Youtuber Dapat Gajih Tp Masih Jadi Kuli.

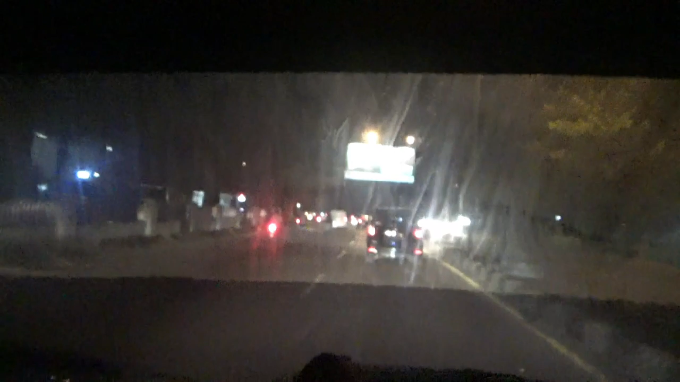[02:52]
Baru sampai di pertigaan Brilian yang tepatnya di kota Cirebon. Mau menuju arah Indramayu.